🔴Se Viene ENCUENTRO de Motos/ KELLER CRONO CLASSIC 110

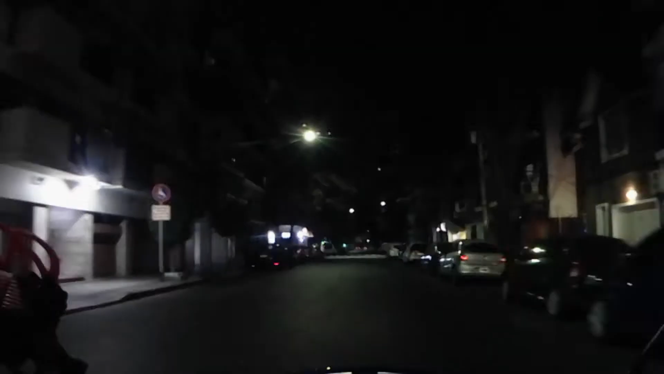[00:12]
Es una linda noche, a pesar de que es viernes, no hace tanto frío.